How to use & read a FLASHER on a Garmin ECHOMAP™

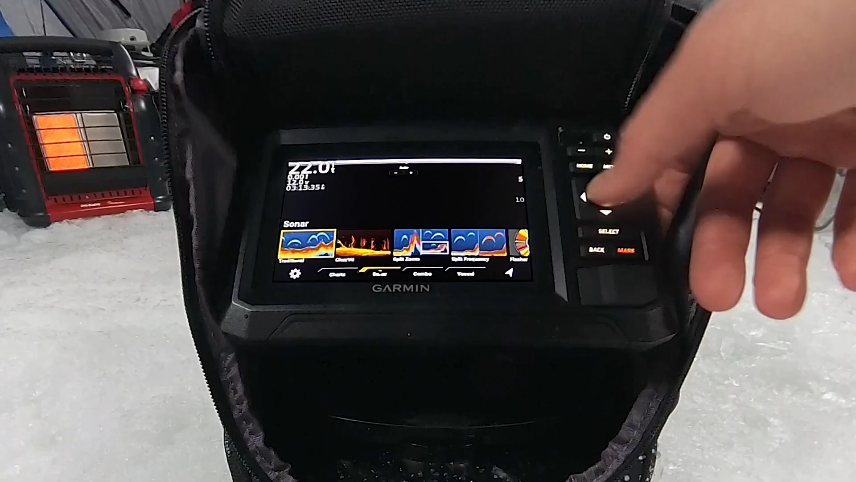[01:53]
put a traditional select right there perfect
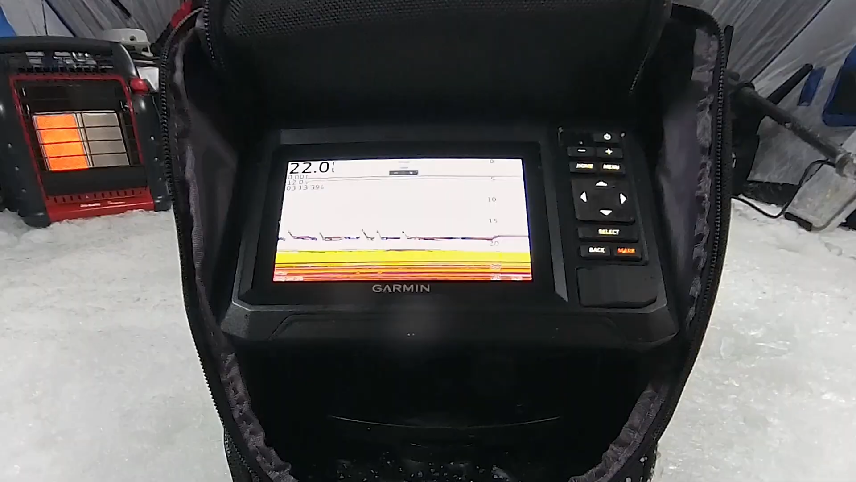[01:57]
okay so now we're looking at the traditional sonar screen on the same exact unit yeah absolutely so if you look there there's my jig at 15 and I'll drop it down to 20 here and so as I move my jig so it's instant on the right there and what we call the a scope and
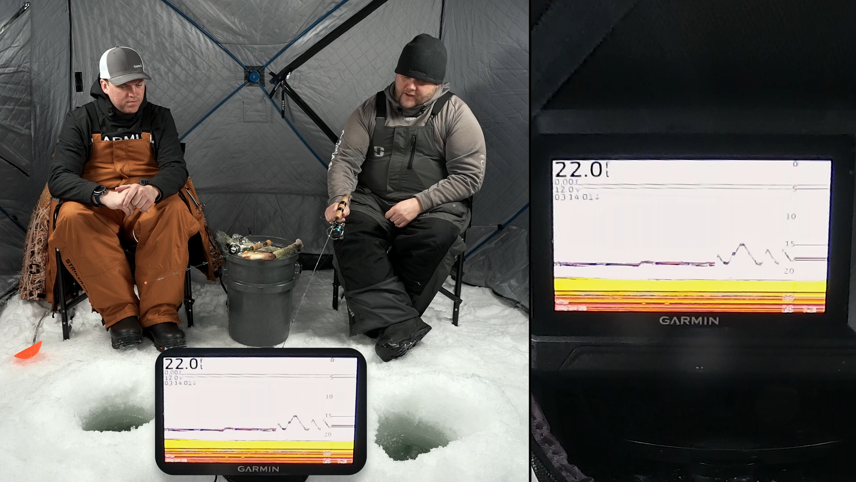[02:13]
then everything to the left of that it's kind of the history of what has happened so it's kind of fun you know
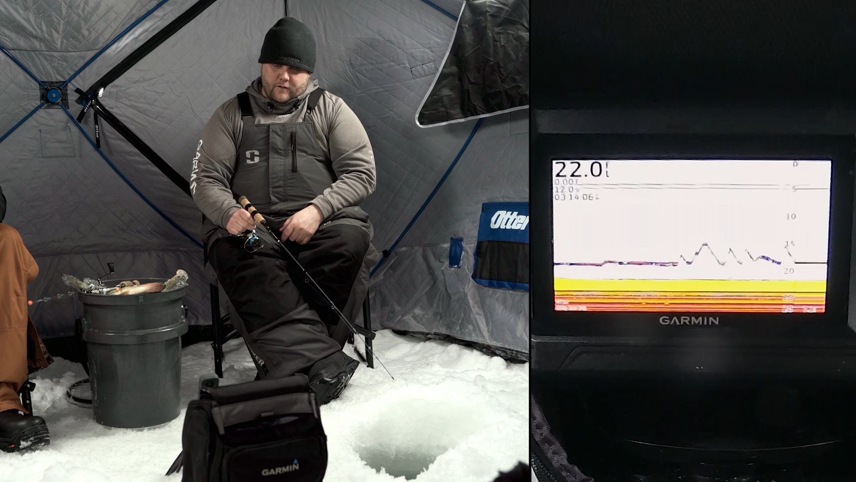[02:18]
if we if a fish comes in you'll be able to kind of see that as the fish chases your bait but it just gives you a little
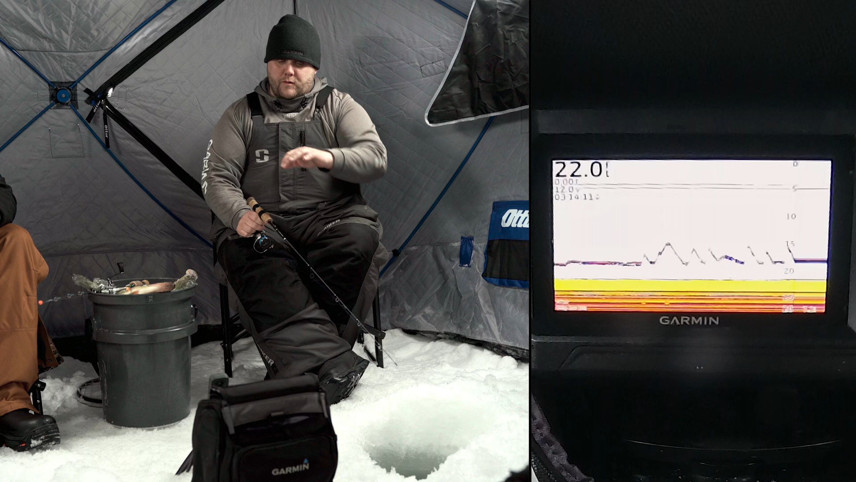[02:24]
bit bigger of a picture and you're able to watch your jig in a little bit different way